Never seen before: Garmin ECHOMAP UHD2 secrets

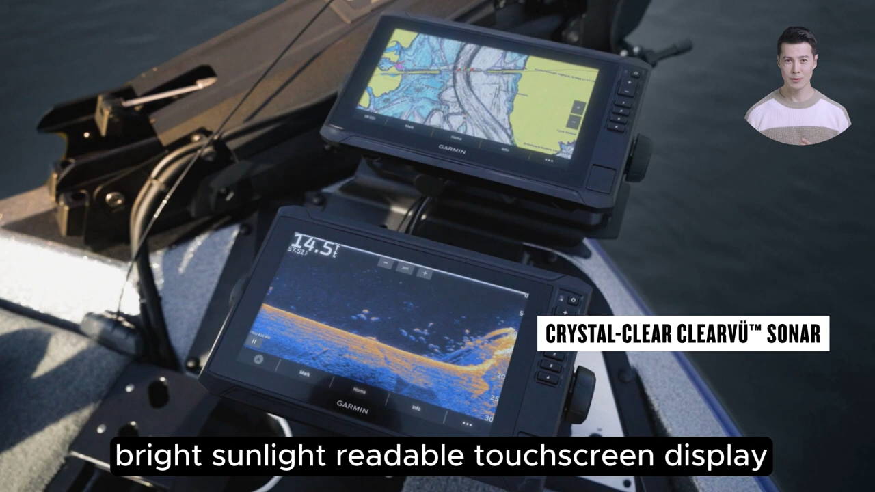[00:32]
At 7 inches, it's compact enough to fit on smaller consoles,
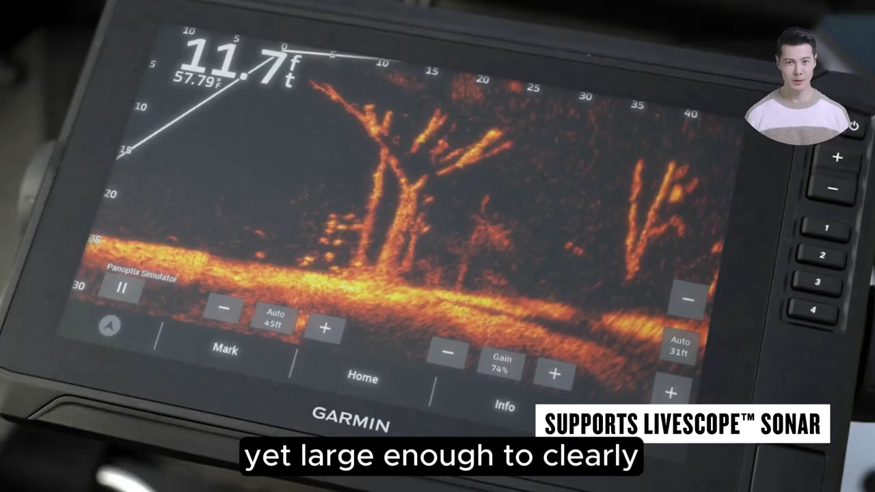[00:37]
On screen: depth 11.7 ft
yet large enough to clearly display all necessary information.
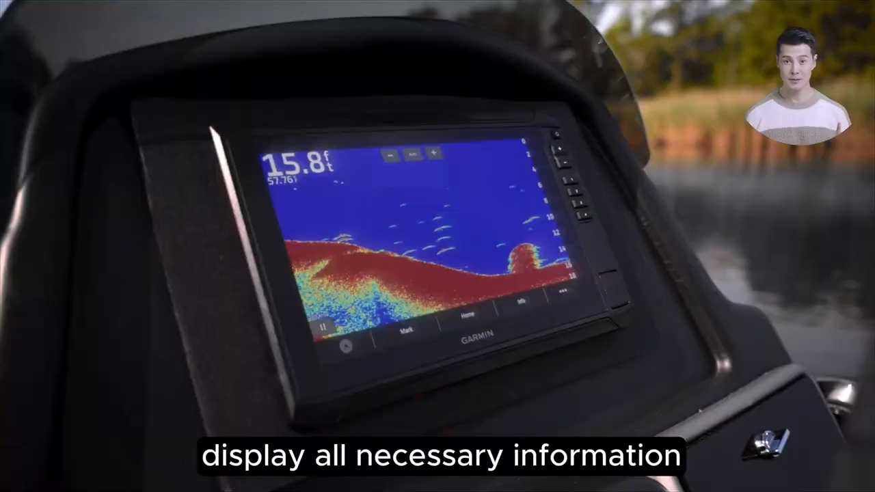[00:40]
On screen: depth 15.8 ft
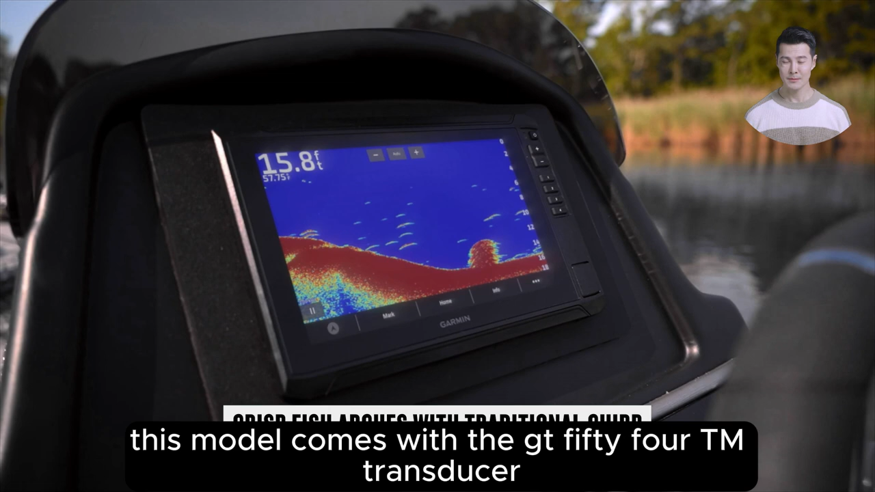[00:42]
On screen: depth 15.8 ft
This model comes with the GT54 TM transducer, renowned for its precision in Garmin traditional, ClearV, and SideV scanning sonars. These technologies provide vivid color palettes
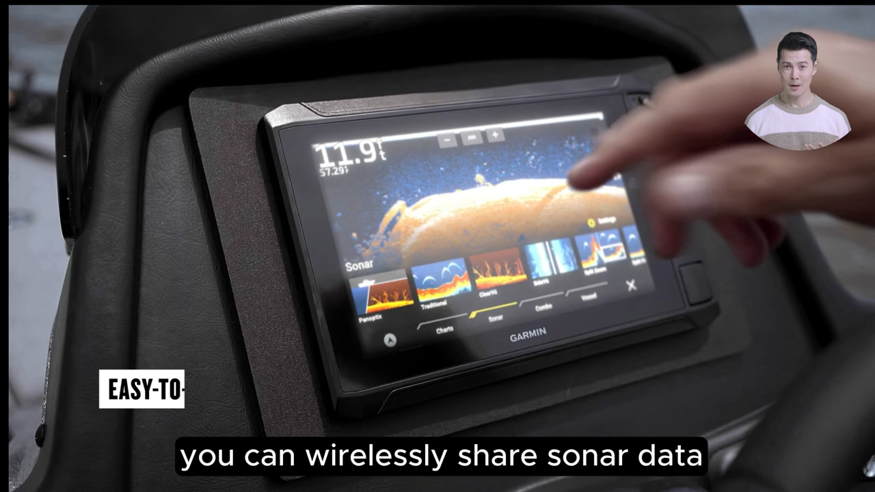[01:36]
waypoints, and routes with another Ecomap Adita chartplutter on your boat.
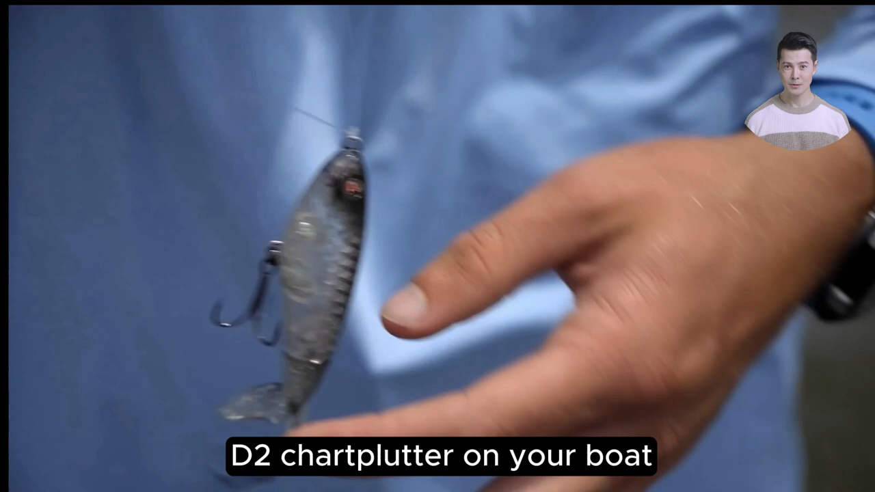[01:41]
This is particularly useful for coordinating efforts in larger vessels or when fishing with a partner.
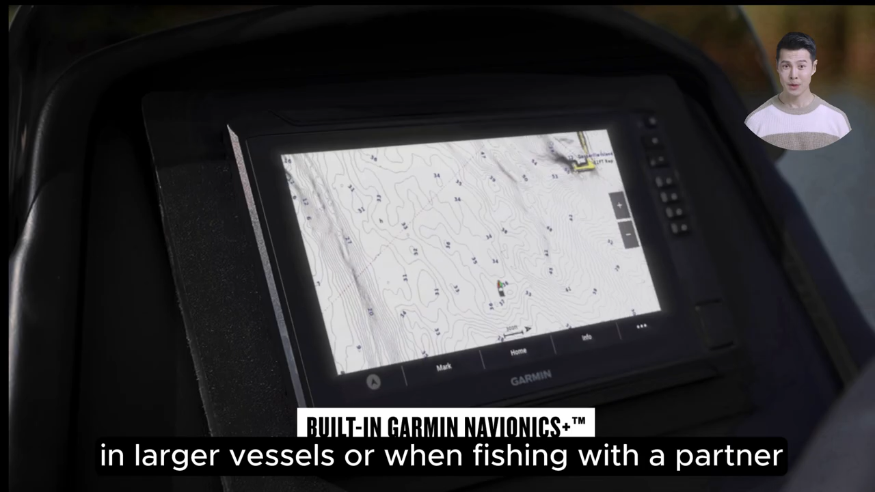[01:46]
Additionally, this chartplutter can connect to your force trolling motor, allowing you to create routes,
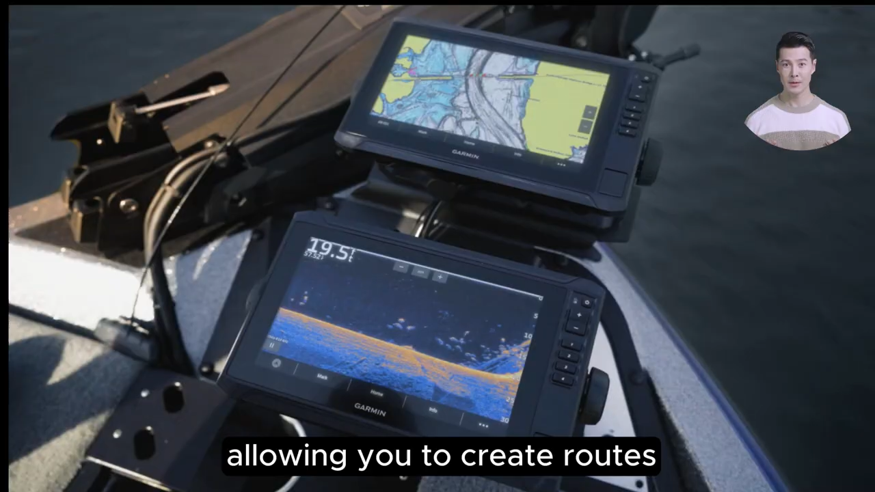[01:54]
navigate to waypoints, and control your motor directly from the screen.
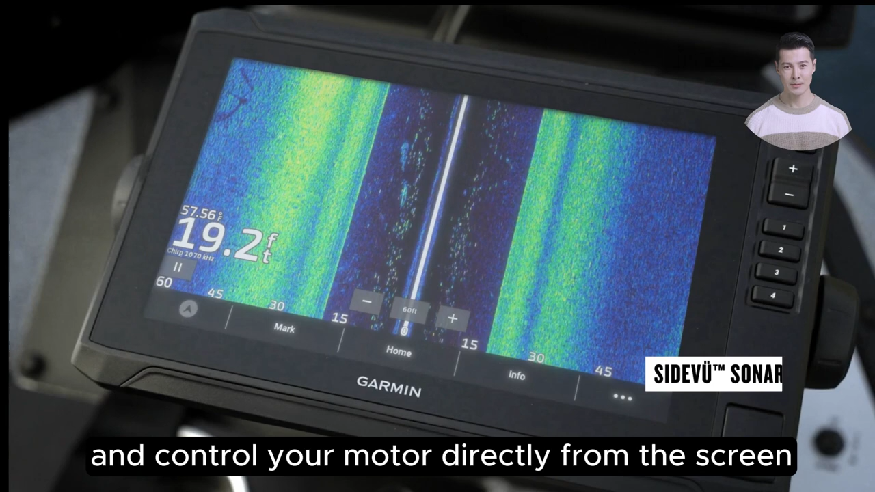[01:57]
On screen: depth 19.2 ft
Now, let's talk about some real-world usage.
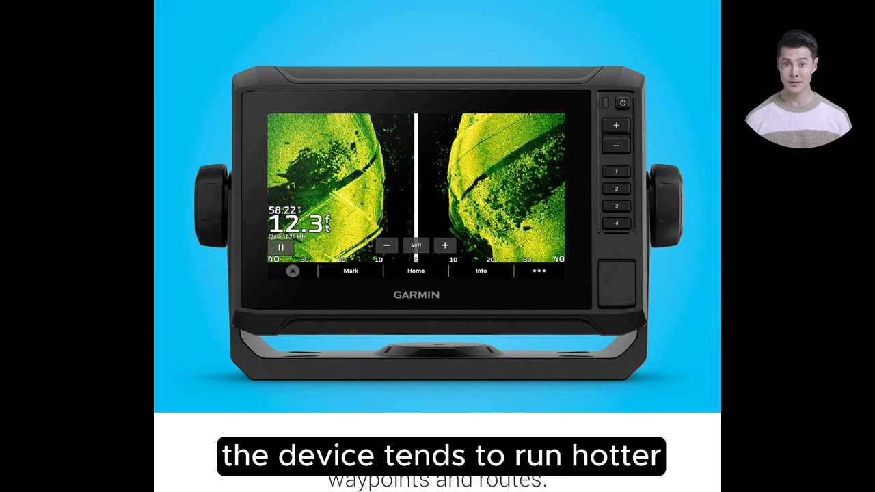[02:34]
The device tends to run hotter and consume more power than its predecessors, which could be a concern for long-term durability and continuous use. In summary,
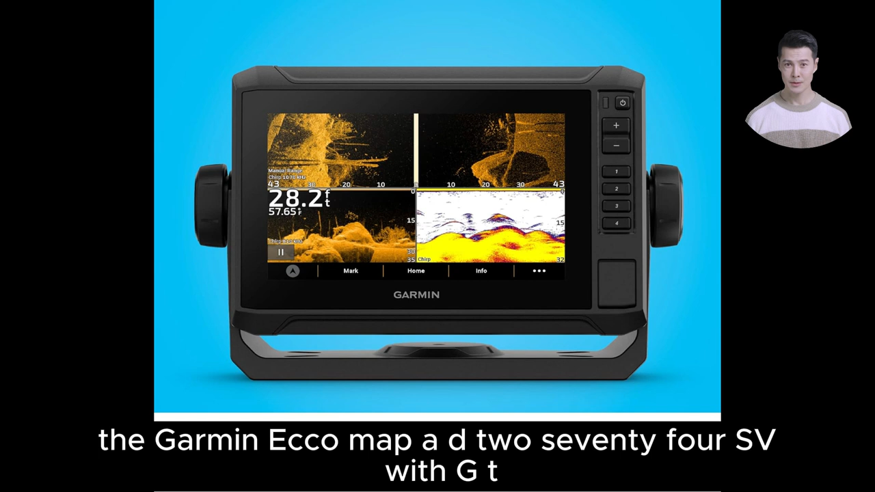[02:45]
the Garmin Ecomap Adita 74 SV with GT54 transducer is a robust and